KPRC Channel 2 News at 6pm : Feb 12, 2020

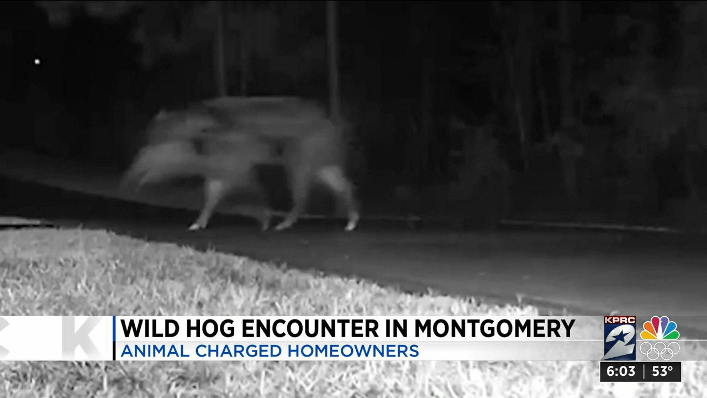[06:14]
it was you know not even five o'clock in the morning yet so it was too dark for me to really get a sight on him so I just pretty much put the crossbow at him and pulled the trigger he didn't have time to aim but managed to send the bolt straight into the hog's